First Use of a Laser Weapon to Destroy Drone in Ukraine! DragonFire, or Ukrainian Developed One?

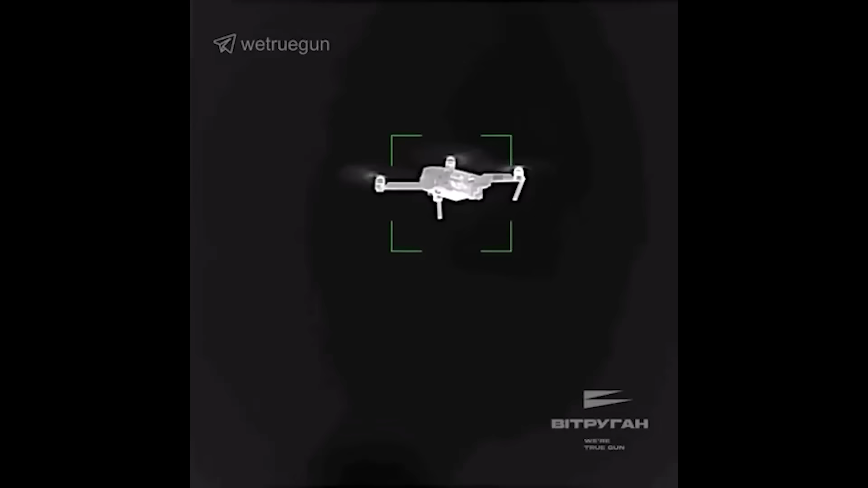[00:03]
Hello everyone, a short video here to start the day. This short video clip shows the first use of a laser in Ukraine to down the drone.
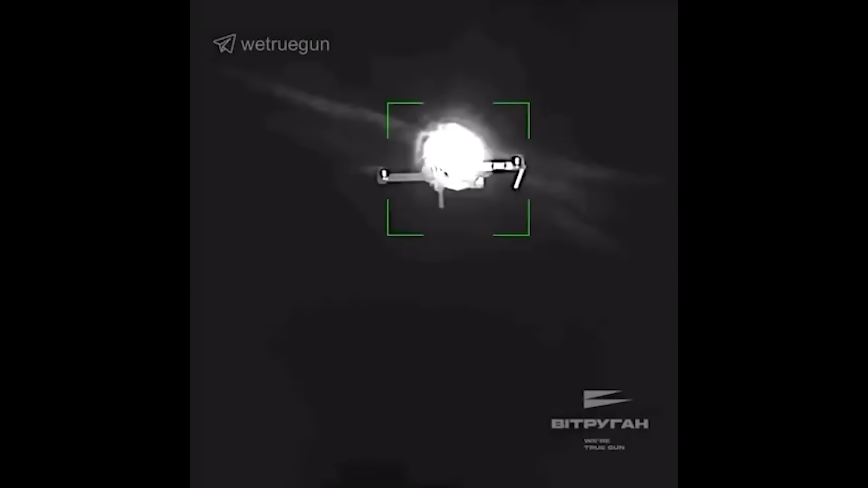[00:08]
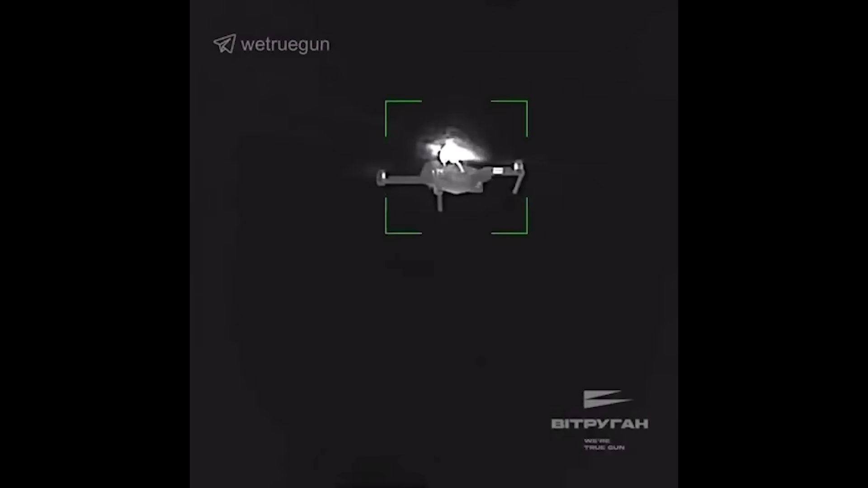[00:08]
The drone in question is a small Mavic spotter drone. You can see in the video it gets zapped multiple times very quickly by something. And then it turns the Mavic into a fireball. For a few seconds burning, the Mavic spotter drone then goes into a nosedive and crashes. There's a few things I find interesting about this. Firstly, the accuracy.
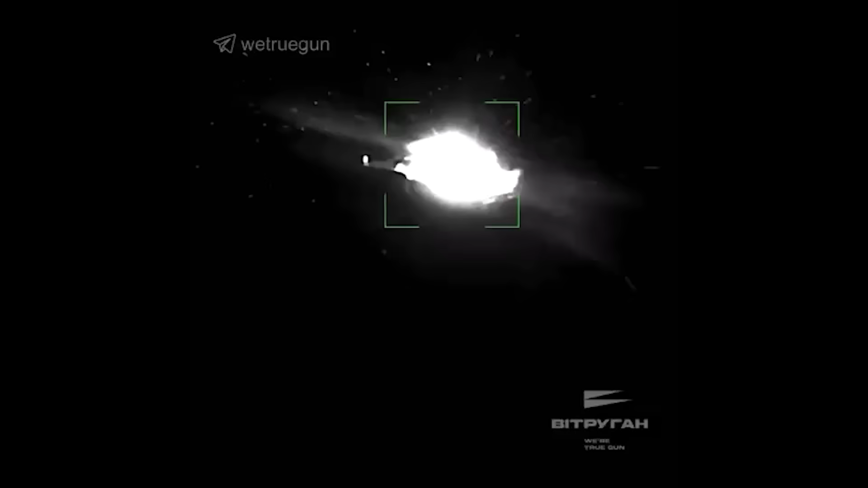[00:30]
These Mavic spotter drones are small. They're small civilian drones used by Russia for recon purposes. So they aren't nice big easy targets like a Shahed or even an Orland 10. Which makes them difficult to detect and intercept, especially by radar.
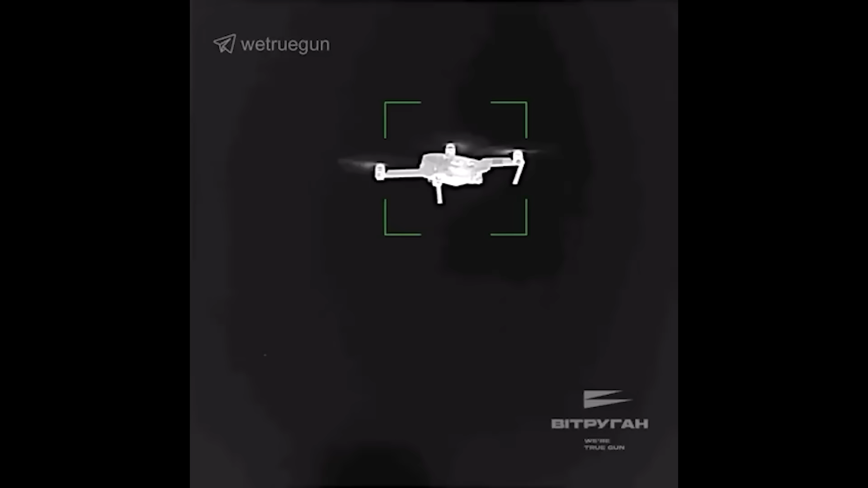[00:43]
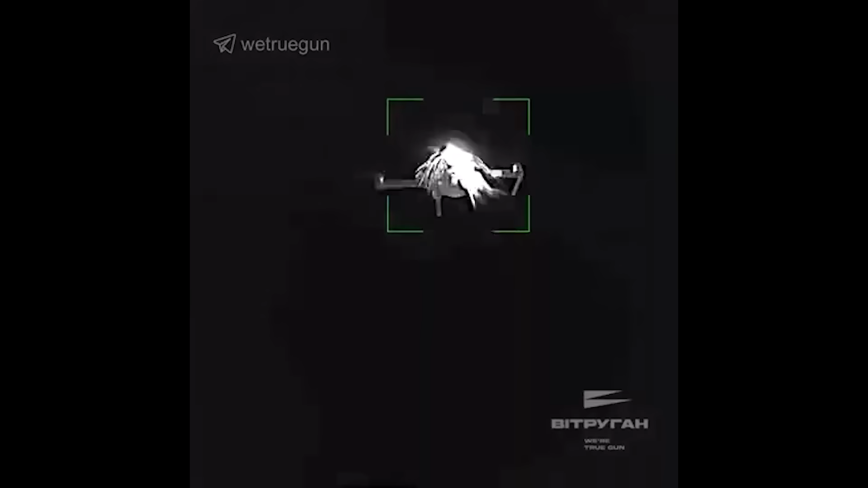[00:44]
But here, the laser weapon zapped it pretty easily.
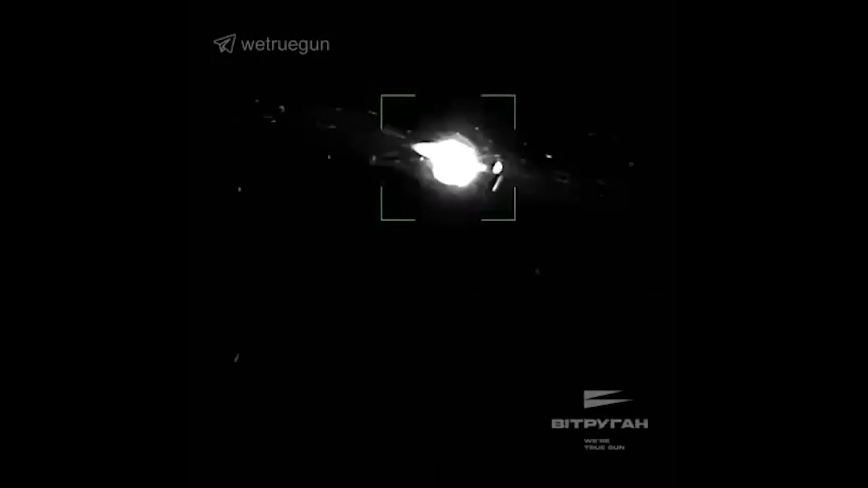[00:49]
So whichever laser Ukraine is using is clearly very accurate if it can land a pinpoint shot on a small Mavic drone like this. Secondly, the speed of the laser. The Mavic drone is zapped multiple times in the space of a second or so.
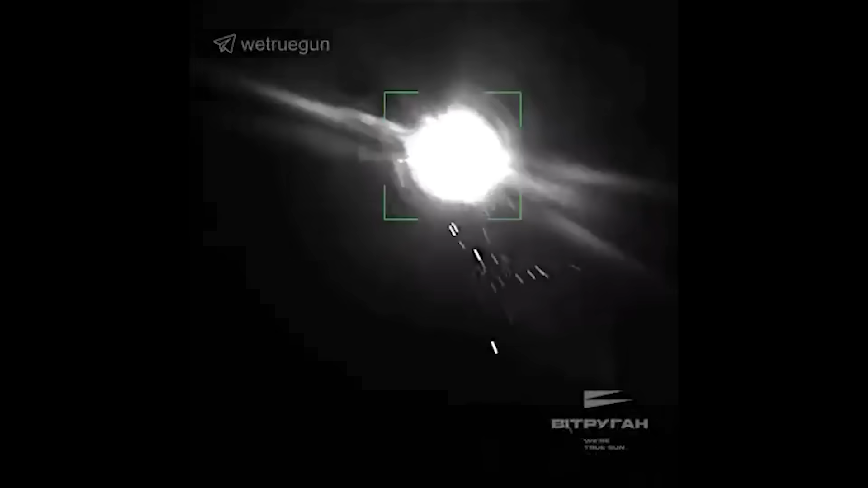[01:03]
Again, very impressive work.